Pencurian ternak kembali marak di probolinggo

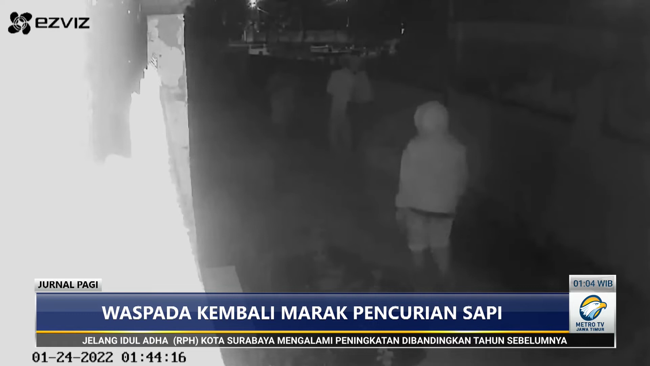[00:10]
Dalam rekaman CCTV terlihat sekelompok pelaku pencurian ternak.
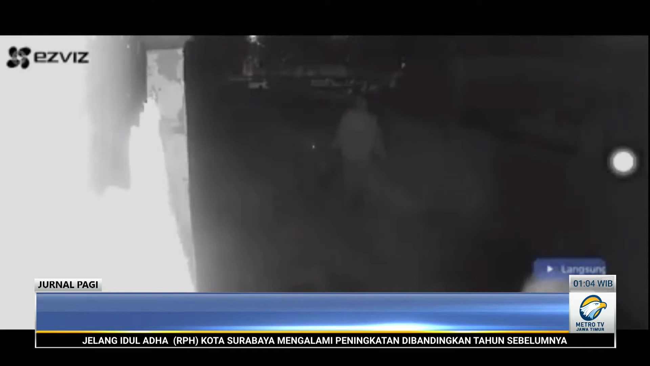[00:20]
Berjumlah 4 orang masuk ke kandang ternak sapi milik warga.
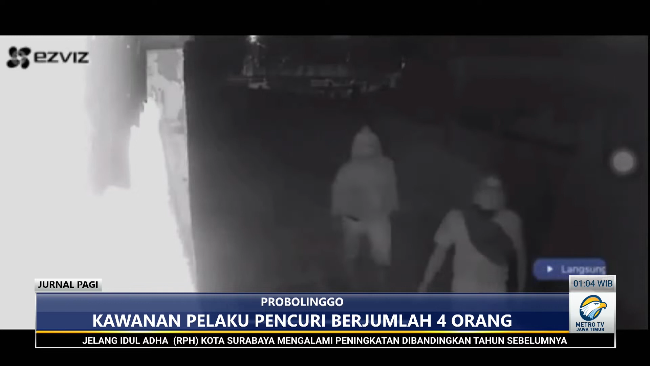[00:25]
Tak lama kemudian, para pelaku berbalik arah dengan membawa seekor sapi curian. Sapi hilang yang dicuri 4 pelaku ini diketahui milik Hamid, warga Blok Kerajan, Kelurahan Triwung Kidul, Kecamatan Kademangan, Kota Probolinggo.